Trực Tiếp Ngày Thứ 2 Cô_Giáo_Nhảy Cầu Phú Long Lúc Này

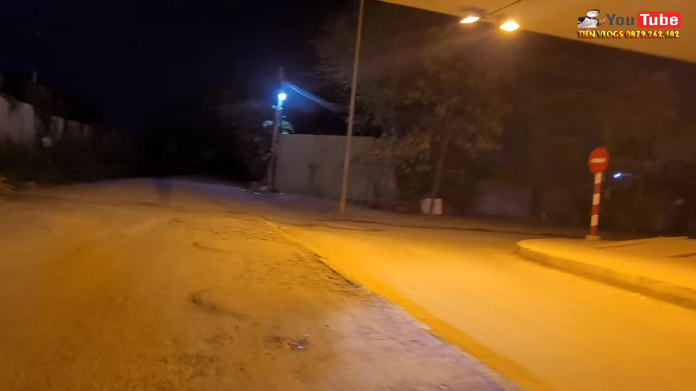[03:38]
Đây, em quay dưới chân cầu cho cô chú anh chị trước rồi chúng ta sẽ đi về cho cô chú anh chị thấy được cái độ cao và cái độ nguy hiểm trên cái cầu này nha cô chú anh chị.
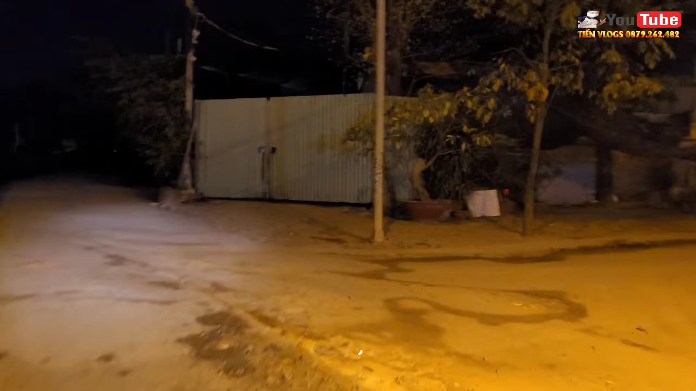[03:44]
Cầu này thì cầu lớn rồi. Đây thì nãy em chạy ngang hình như là còn những bó bông mà người nhà người ta cúng,